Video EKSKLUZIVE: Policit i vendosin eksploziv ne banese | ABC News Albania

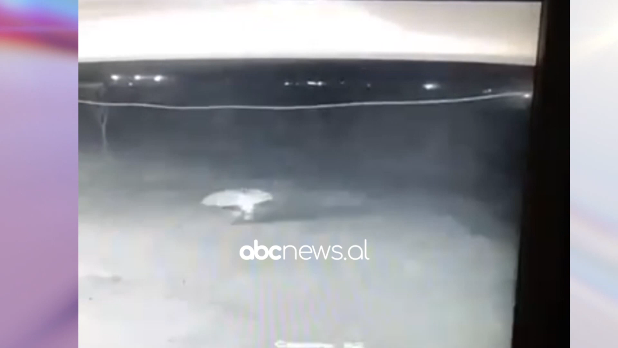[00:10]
Nëse shikoni në këtë video, kemi një person, i cili po monton një landë eksplozive, dhe do t'ja hedhi, kjo një gjerë e ka ndodhur në orën 22,50 minutat të datës 5 janarë të vitit 2010.